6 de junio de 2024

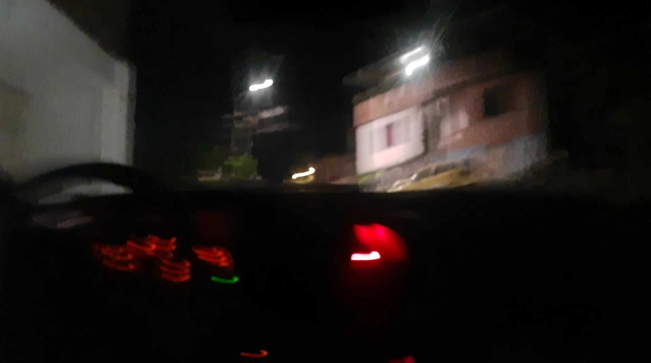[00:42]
Vamos a mostrarles la estrella de Siloé a estas horas del noche.
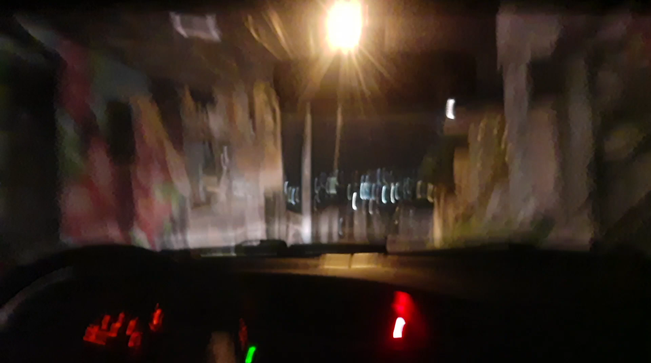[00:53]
Nos siguen persiguiendo el cantar de las ranas.
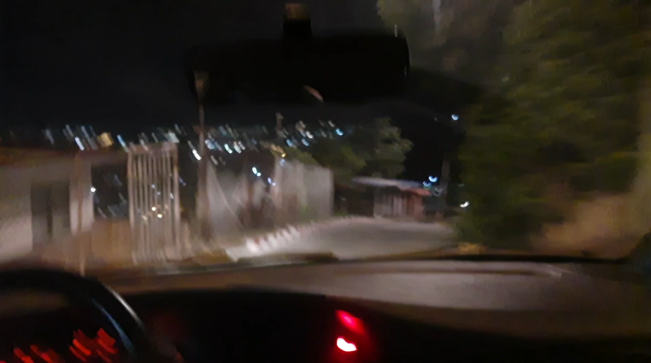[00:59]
Vamos rumbo a la estación del Cable de Tierra Blanca.
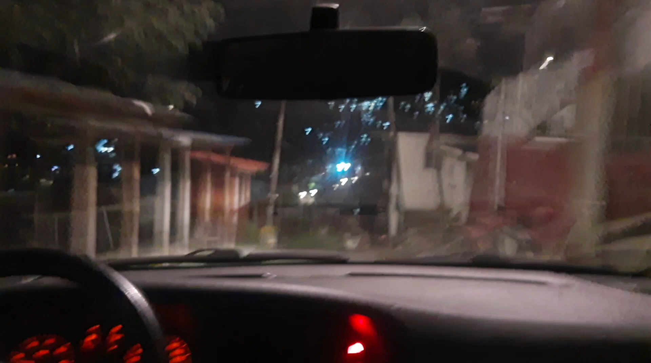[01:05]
Por el antiguo tanque o ya el parque Tierra Blanca. Vamos a la ruta de los Diablos.